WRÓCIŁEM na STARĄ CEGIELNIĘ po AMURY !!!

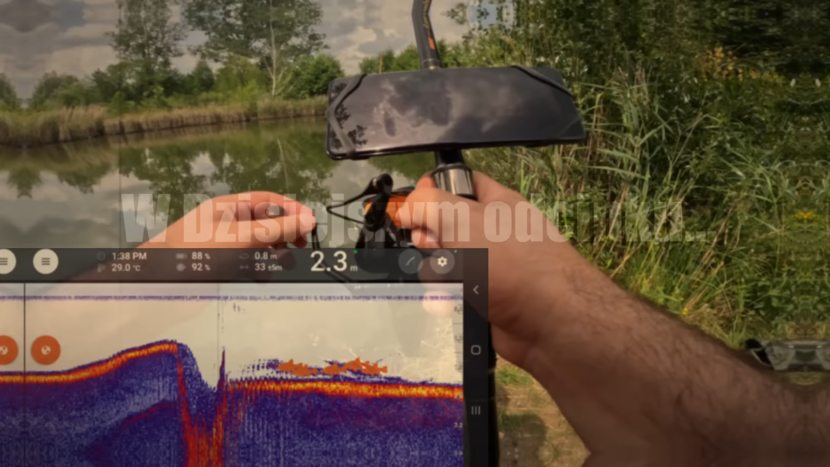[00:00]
On screen: depth 2.3 m
to mogą być fajne ryby. Naprawdę.
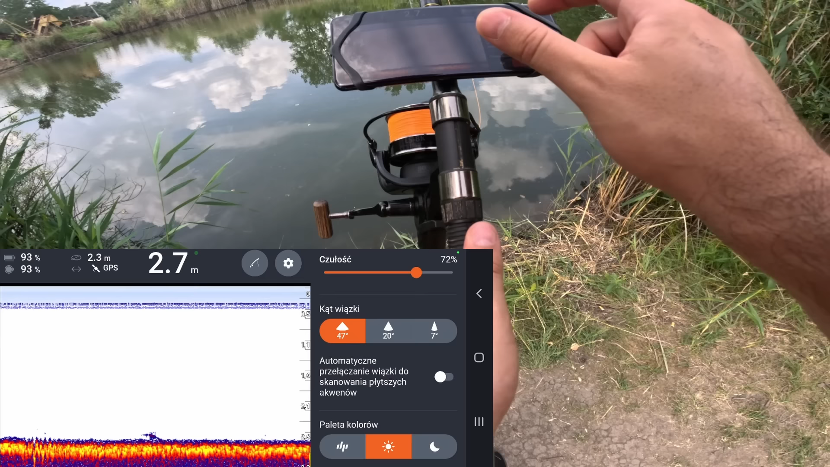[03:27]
On screen: depth 2.7 m
Weźmiemy sobie kąt wiązki 47 stopni po to, żeby zobaczyć, jak największy obszar wody, żeby zobaczyć ryby.
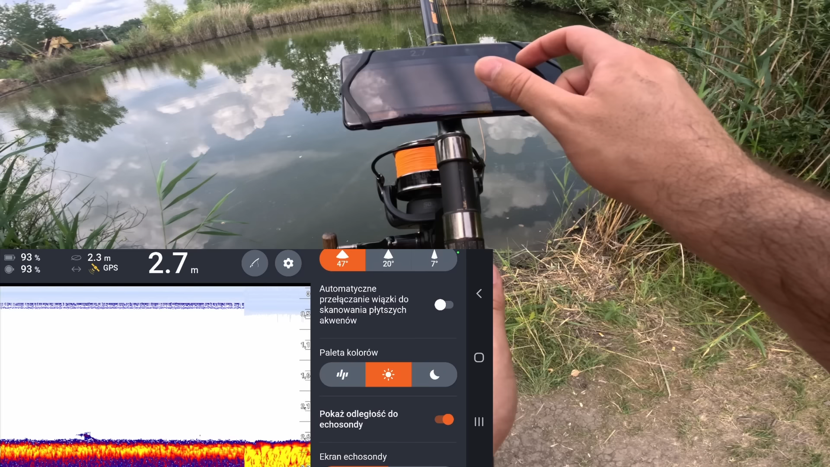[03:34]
On screen: depth 2.7 m
Wielkość ryb weźmiemy sobie. O, niech będą też małe.
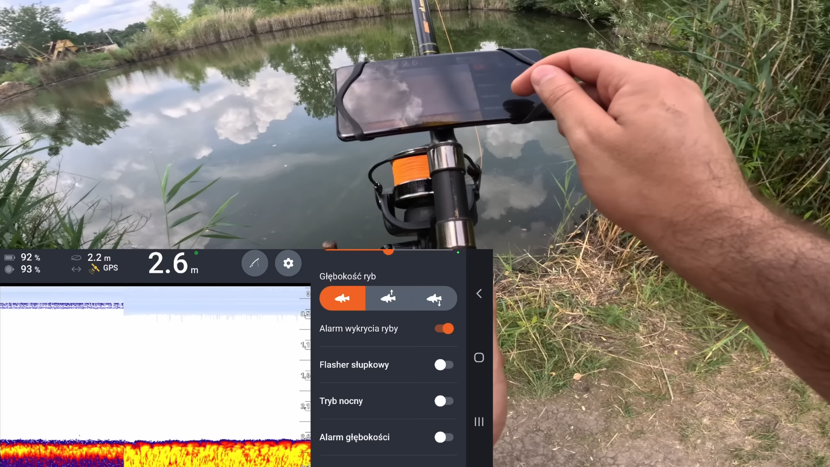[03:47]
On screen: depth 2.6 m
Tryb nocny, nie. I czułość dajmy na 77%.
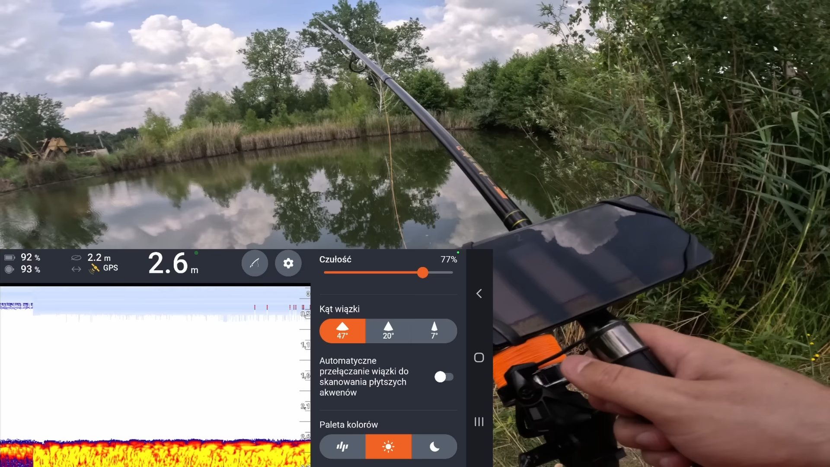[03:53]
On screen: depth 2.6 m
Zwijamy sobie powolutku, cały czas patrząc, co się dzieje. 2,6 metra w tamtym miejscu mamy. W dalszym ciągu 2,6 i będziemy sobie zerkać, czy są jakieś ryby. Przy dnie mamy jakieś roślinki, widać jakieś wodorosty, co chwilę się wyłaniają.
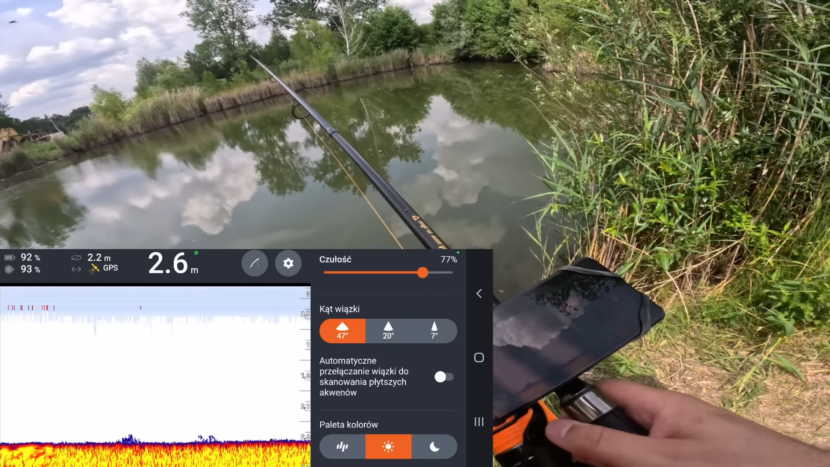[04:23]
On screen: depth 2.6 m
A jeśli chodzi o rybki, to na razie nic nie namierzyliśmy. Ale spokojniej. O, jak widzicie, powoli zaczyna się tutaj jakaś górka, wypłucenie. 2,3 metra. 2,2 metra tutaj już mamy, bliżej mnie. No i nad tym dwumetrowym już widać jakieś rybki.
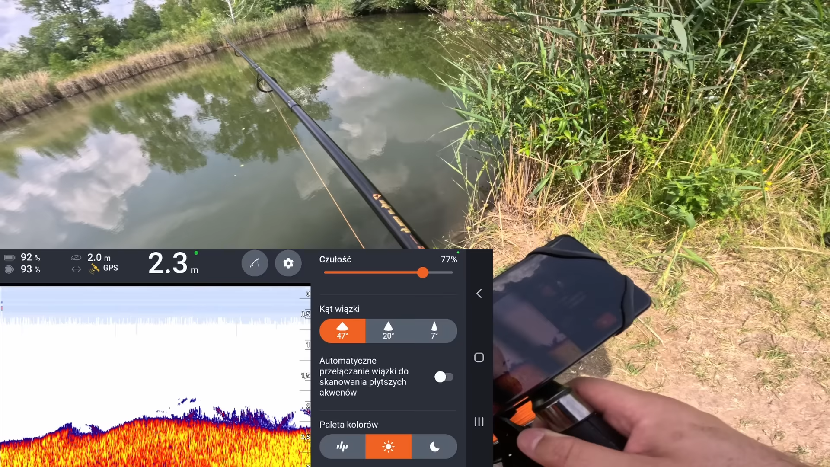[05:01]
On screen: depth 2.3 m
Przy tych roślinach, przy dnie stoją jakieś rybki. ale to wcale mnie nie dziwi. Mamy jakieś zapisy. Dobra. Zobaczmy sobie, jak wygląda sytuacja na środku,
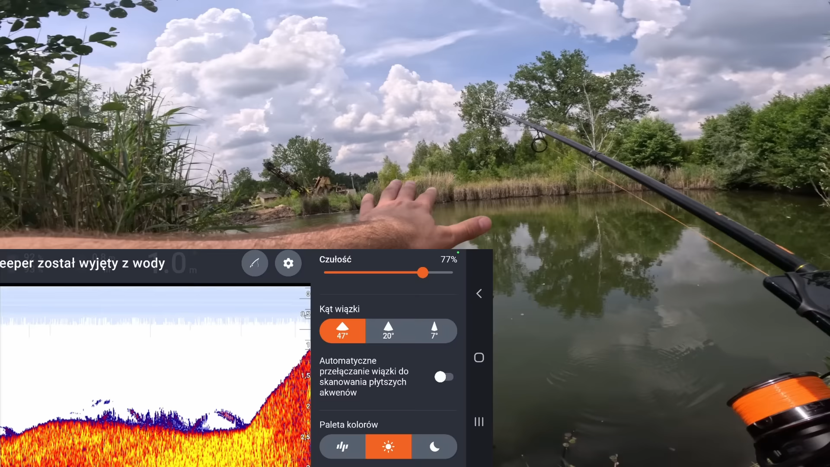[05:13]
bo tutaj na środku tata zawsze mówił, że 6 metrów głębokości.
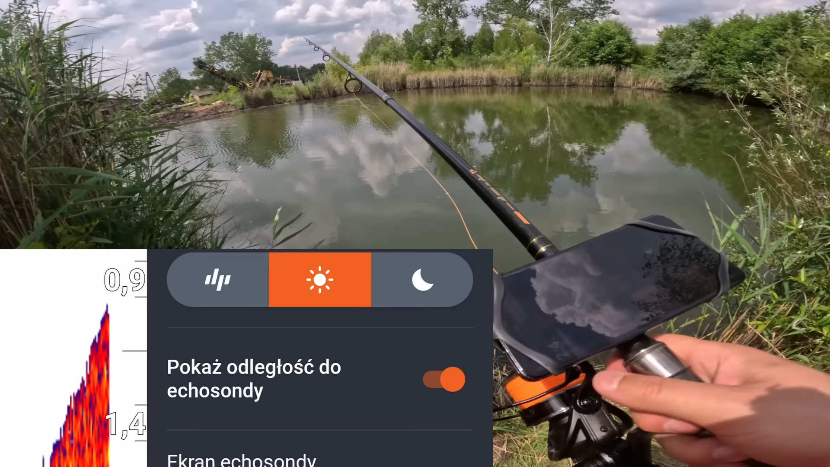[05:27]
No i sobie zobaczmy, czy to, co mówił mój tata zawsze, czy to jest prawdą?
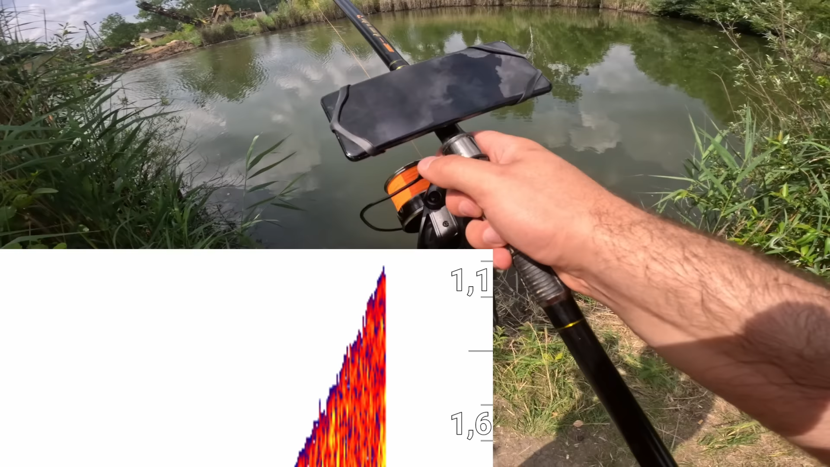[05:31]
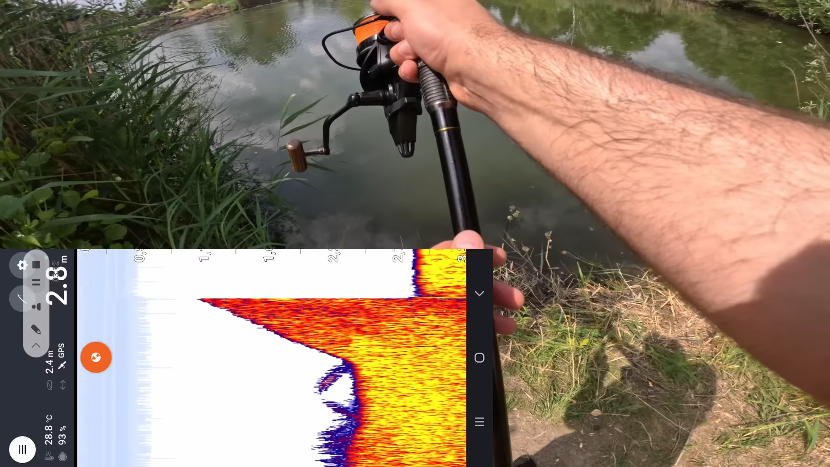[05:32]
On screen: depth 2.8 m, water 28.8°C
Zobaczymy. Dobra, echosonda wpadła.
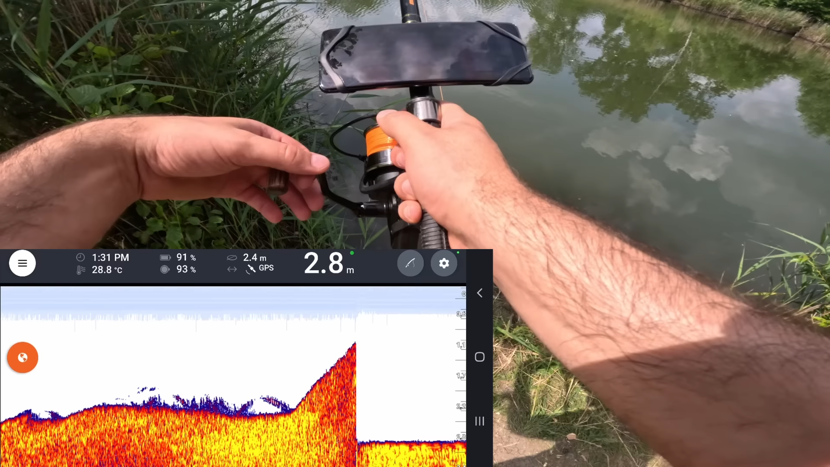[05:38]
On screen: depth 2.8 m, water 28.8°C
Już powoli zaczyna czytać nam. Na razie mamy 2,8 metra.
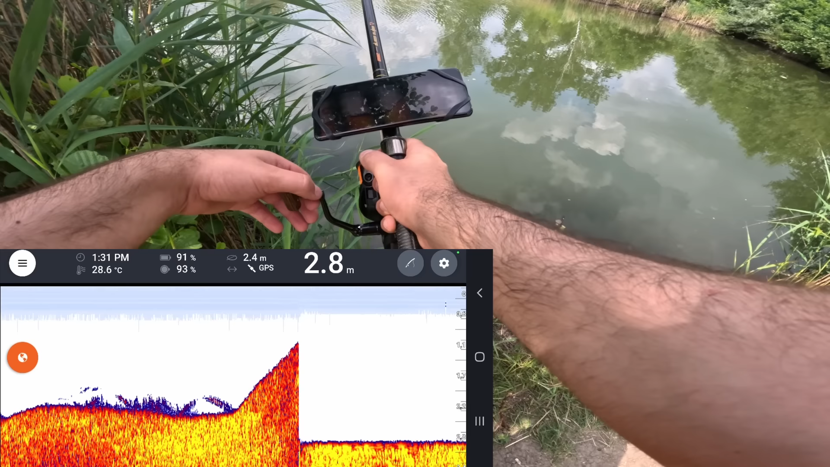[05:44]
On screen: depth 2.8 m, water 28.6°C
Żadnej ryby nie namierzyliśmy niestety.
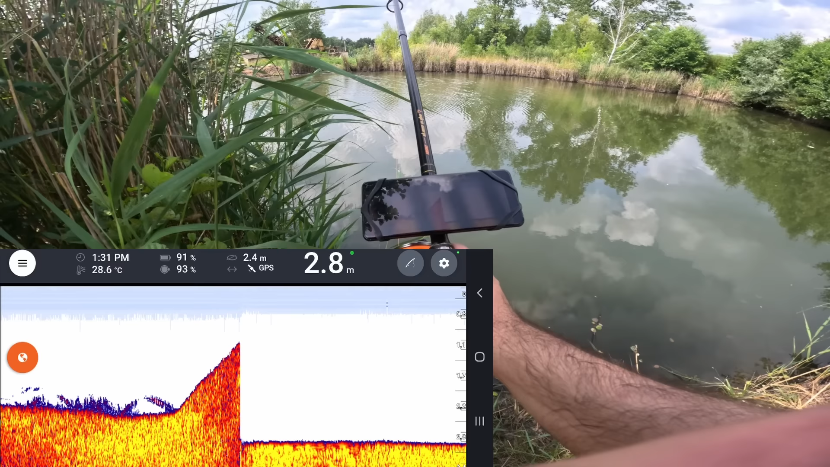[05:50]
On screen: depth 2.8 m, water 28.6°C
2,9 metra. Tylko, że tak trochę zwiewa nam wiatr. 2,8. No powiem wam szczerze, że tata coś chyba kłamał. Gdzie tutaj to 6 metrów? No ja tutaj 6 metrów to nie widzę.
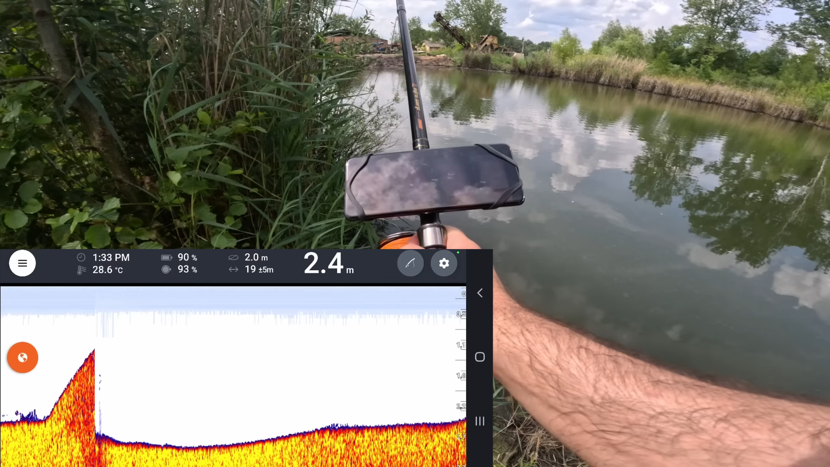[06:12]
On screen: depth 2.4 m, water 28.6°C
Widać na dnie za to dużo mułu. Bardzo dużo mułu.
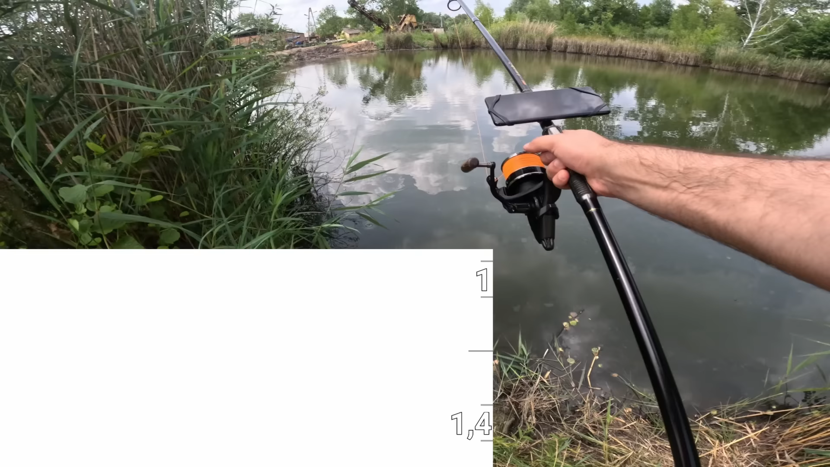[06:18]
Dobra, zmienimy sobie trochę bardziej większą dokładność i zmienimy sobie wiązkę tą z 47 na 7 i zobaczymy, czy teraz zacznie coś lepiej pokazywać.
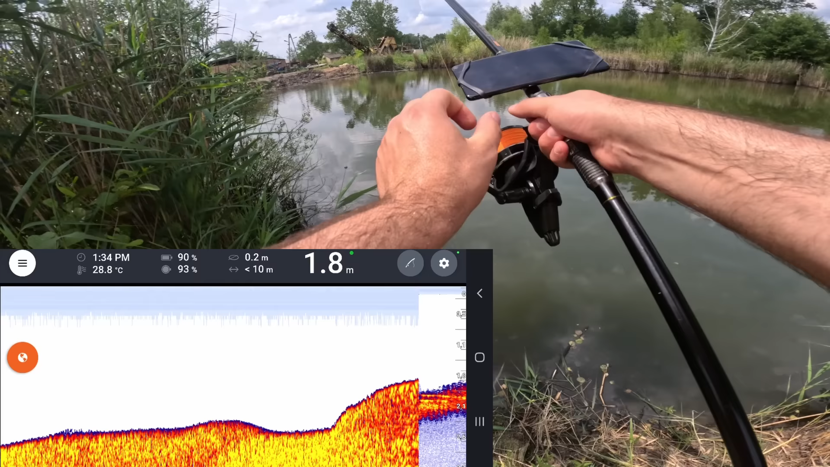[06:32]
On screen: depth 1.8 m, water 28.8°C
Teraz będzie bardziej dokładnie widać dno, jakie tutaj jest. Więc zarzućmy sobie jeszcze raz.
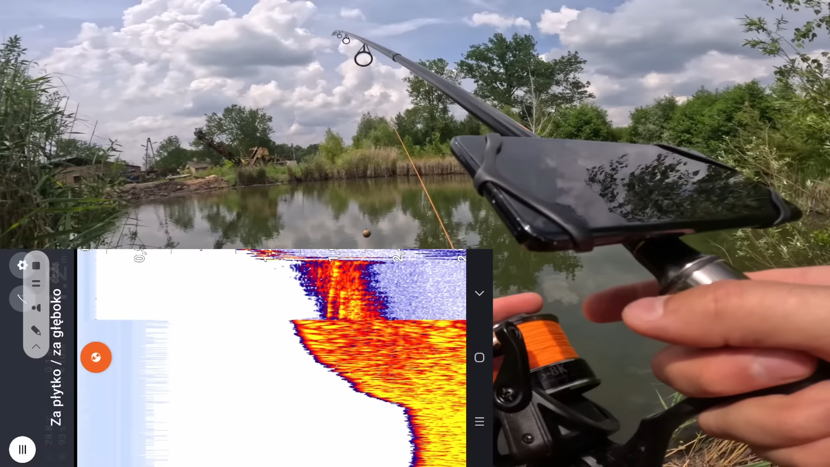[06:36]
Teraz mamy wiązkę ustawioną na 7% i teraz mamy dosyć bardziej wyraźniejszy ten odszczyt. Widać, że przy dnie coś tam się zaczyna rysować tej toni. Prawdopodobnie jest to jakaś drobnica. No i mamy tutaj 2,7 metra, więc no nie wiem, gdzie te 6 metrów, ale widzicie,